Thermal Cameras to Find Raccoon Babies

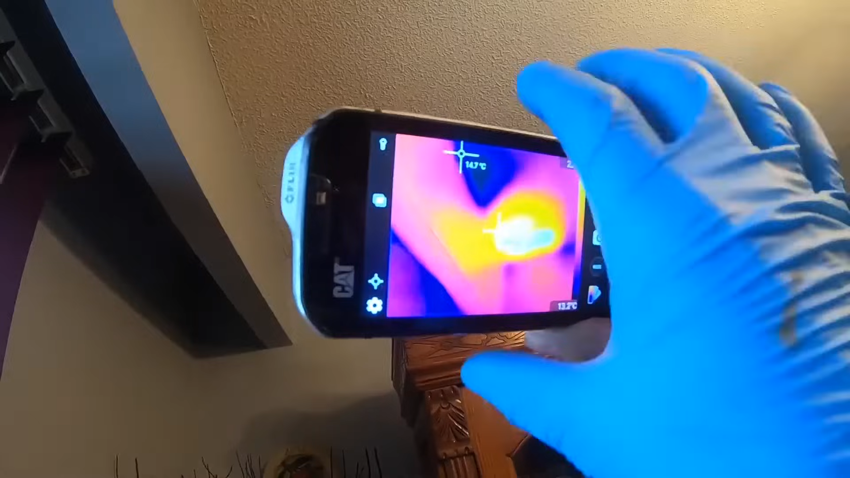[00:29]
13-14 degrees is what the normal temperature of the ceiling should be with it being cold outside and then we've got a hot spot at 27-28 degrees
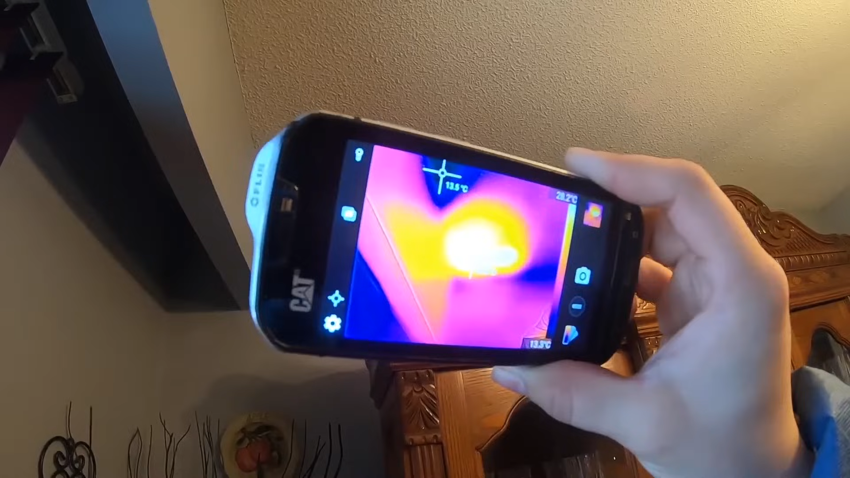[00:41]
so we suspect that that is where the raccoon and the babies are.